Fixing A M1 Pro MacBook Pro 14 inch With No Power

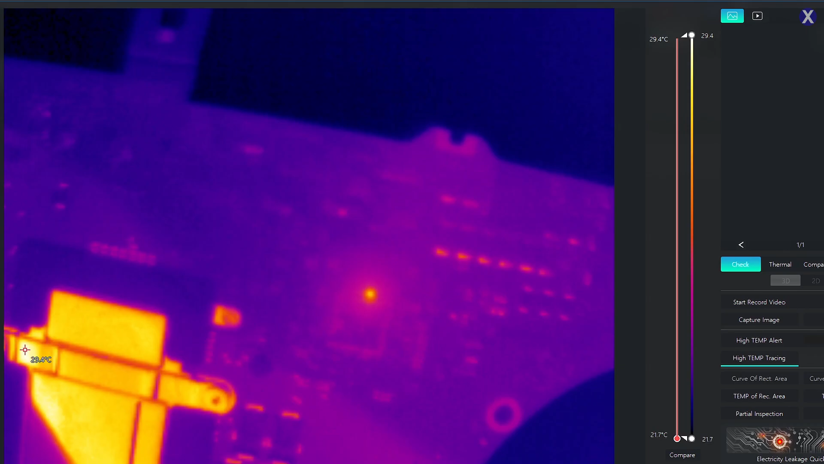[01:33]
On screen: scale top 29.4°C, scale bottom 21.7°C
Sorry for you guys. Okay, now we're going to go ahead and plug it in again and we're going to see that thing come up. Okay, so it wants to have a little party over here. It looks like it's a capacitor.
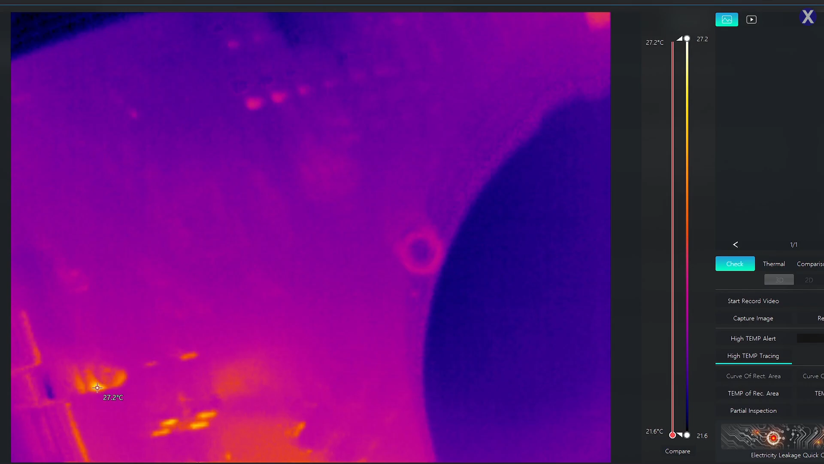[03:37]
On screen: scale top 27.2°C, scale bottom 21.6°C
the area was here, right, so we'll plug it in, we should not get our short anymore, you'll probably see the processor get warm instead,
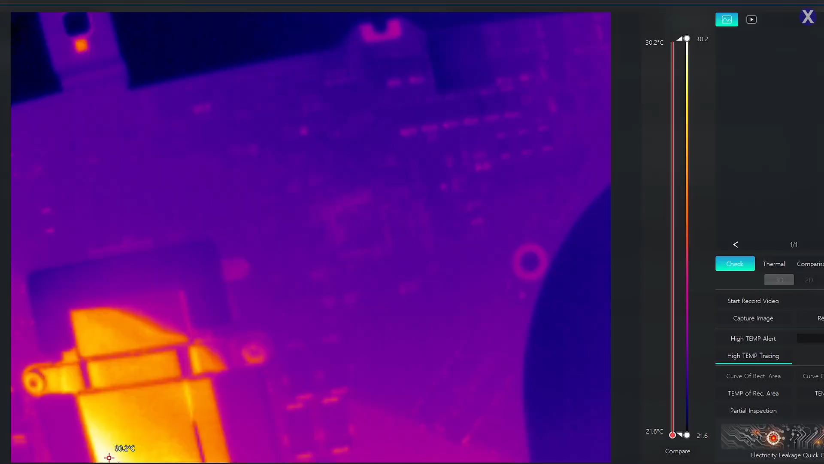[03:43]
On screen: scale top 30.2°C, scale bottom 21.6°C
oh it is getting warm, okay, all right, yeah, so the CPU is actually getting warm,
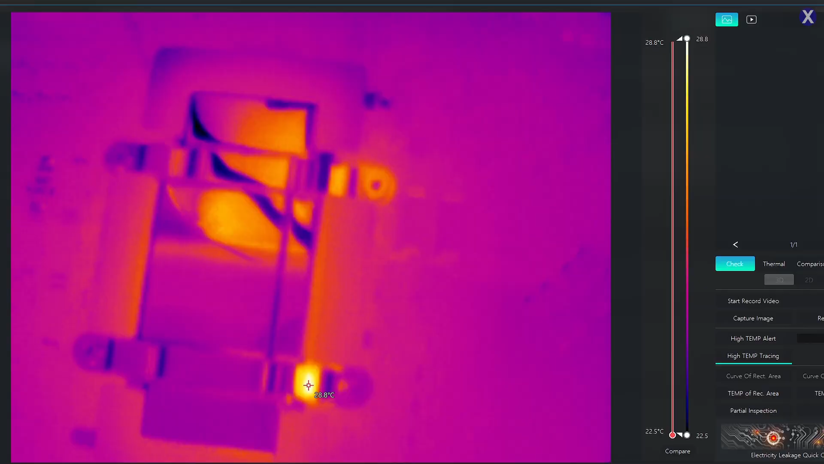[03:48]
On screen: scale top 28.8°C, scale bottom 22.5°C
now these have a power saving mode, so they'll have 20, there you go, yeah, that's showing it,
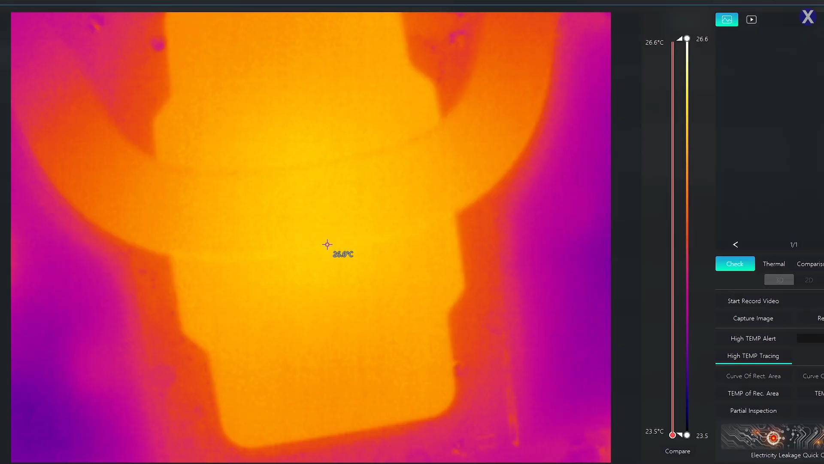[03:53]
On screen: scale top 26.6°C, scale bottom 23.5°C
so that's the processor underneath the heat sink, and it looks like it's getting warm, and you probably have like areas next to it,
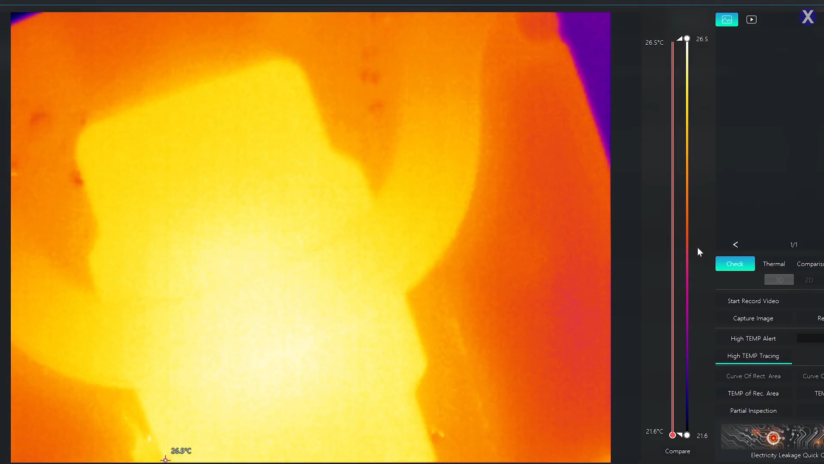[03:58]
On screen: scale top 26.5°C, scale bottom 21.6°C
stuff like that, yeah, there's some other areas,
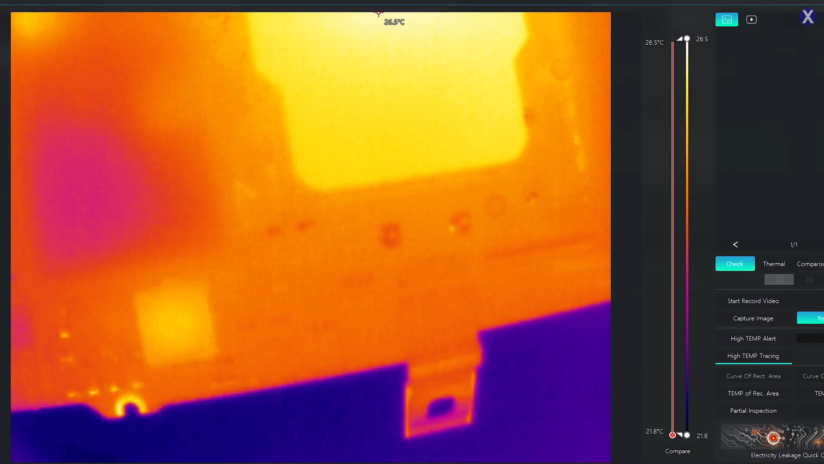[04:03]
On screen: max 26.5°C, scale top 26.5°C, scale bottom 21.8°C
big coil blink, because it's M1, and that's what M1s do, right, so watch, this should probably blink, yep,